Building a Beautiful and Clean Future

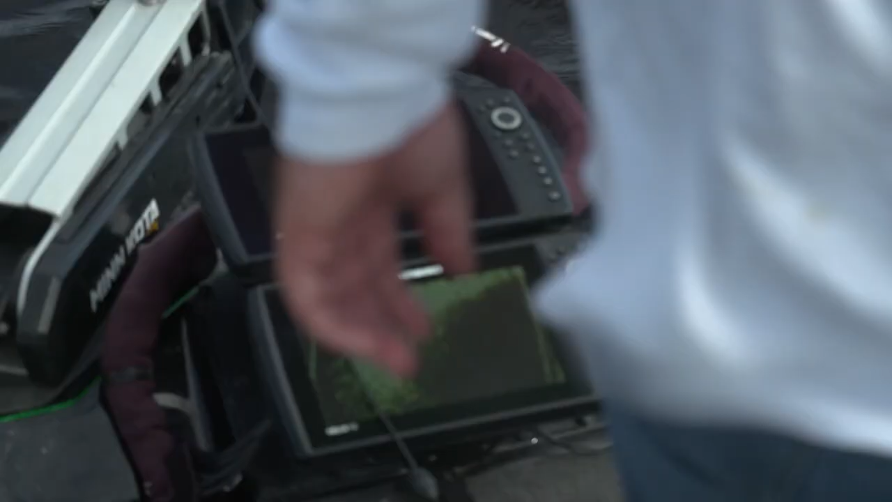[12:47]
And then we are also the first to enable you to link your trolling motor to your fish finder as well.
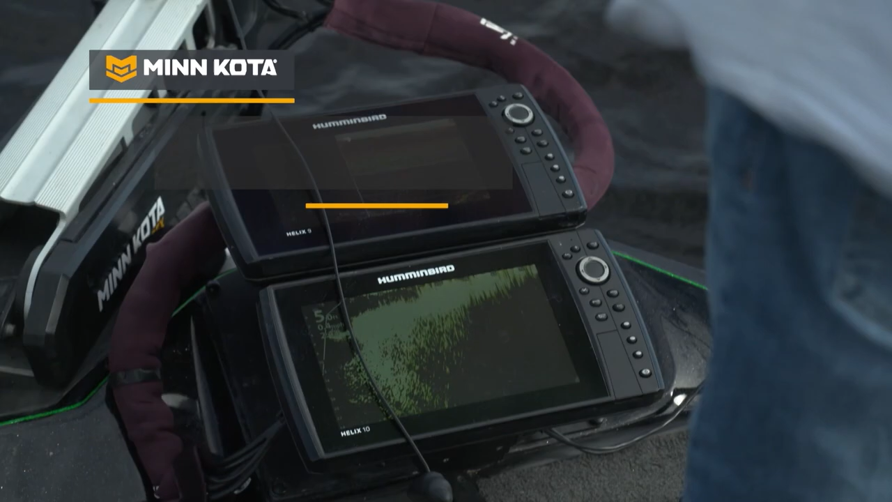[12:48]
Correct. And what that's been able to do is we talked about a lot of this vegetation and these weed lines that you want to fish.